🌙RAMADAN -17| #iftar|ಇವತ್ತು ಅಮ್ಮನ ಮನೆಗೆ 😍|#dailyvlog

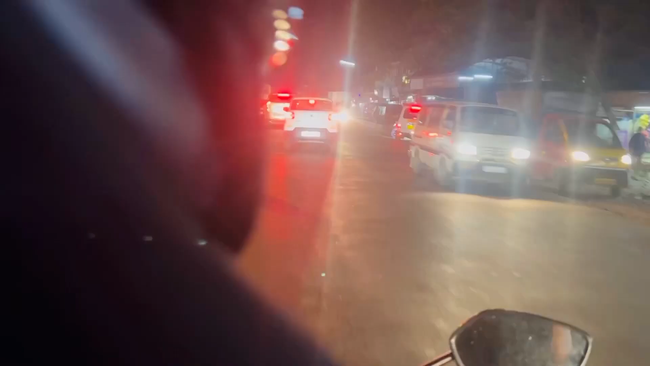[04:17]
ನಾವು ಹೋಗ್ತಾ ಇದ್ದೀವಿ. ನಾನು 2-ವೀಲರಲ್ಲಿ, ನಾನು ಮತ್ತು ನನ್ನ ತಂಗಿ ಹೋಗ್ತಾ ಇದ್ದೀವಿ. ಹಸ್ಬೆಂಡ್ ಮತ್ತು ಪಾಪು ಬೈಕಲ್ಲಿ ಬರ್ತಾ ಇದ್ದಾರೆ.